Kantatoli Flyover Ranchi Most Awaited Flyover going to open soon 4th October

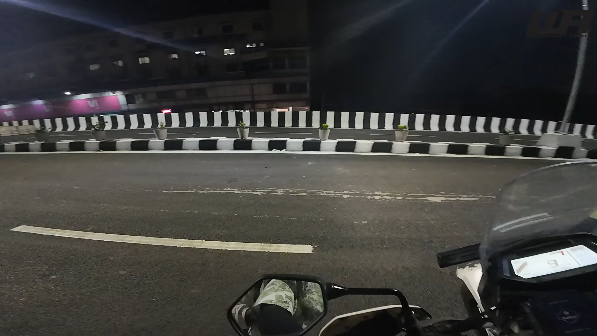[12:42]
भाई एक बार नाइट का विउड़ो स्ट्रीट लाइट का रहे हैं नाइट भी चुछ अईसा दिखता
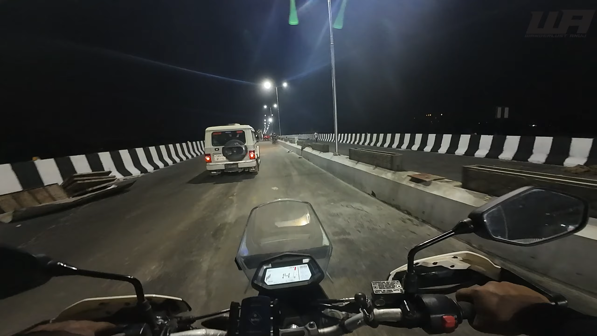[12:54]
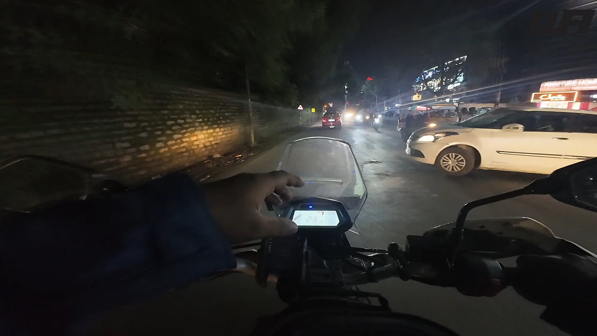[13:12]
है आप लोगों को बस दिखाने के लिए मैं घुमा ले रहा हूं भाइक जैकेट और अभी है यह सिरम टॉली के पास